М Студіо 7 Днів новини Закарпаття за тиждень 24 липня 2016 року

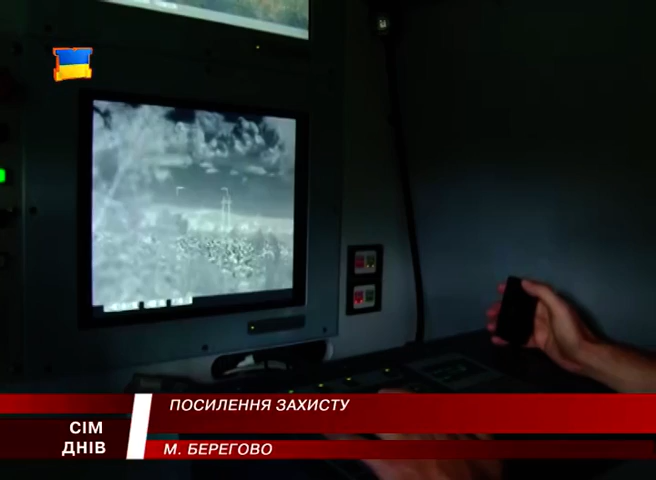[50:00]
На даний момент у нас воно стоїть гора на 6770 кілометрів. Ми спокійно бачимо. Якщо там буде рухатись людина, ми її відповідно побачимо.